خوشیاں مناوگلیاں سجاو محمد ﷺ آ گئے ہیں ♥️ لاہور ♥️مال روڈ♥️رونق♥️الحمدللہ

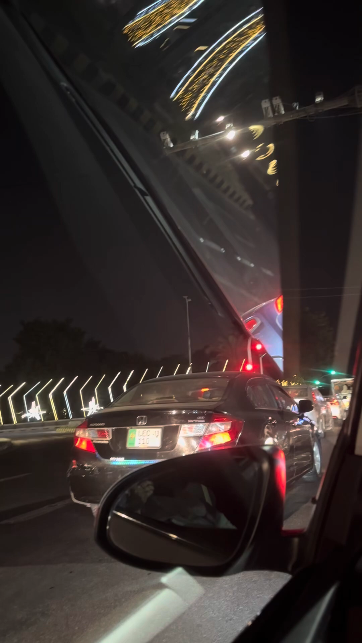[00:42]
یہ ساری آپ دیکھ سکتے ہیں کہ کتنا خوبصورت لگ رہا ہے تو بس یہ جیسے ہی مہینہ سٹارٹ ہوتا ہے ویسے تو ہماری مسجدیں بزار گلیاں سب